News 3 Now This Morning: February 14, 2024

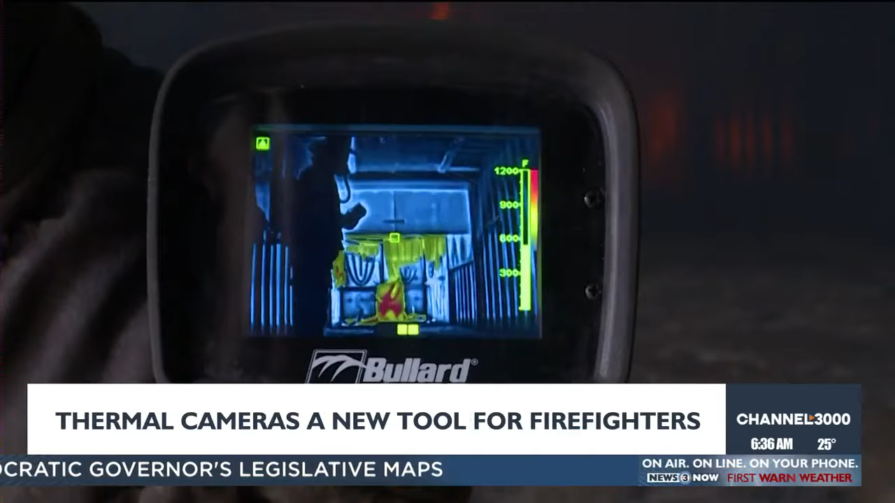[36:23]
This helps firefighters see outlines of areas that could be dangerous or reignite while pointing out people who maybe need to be rescued.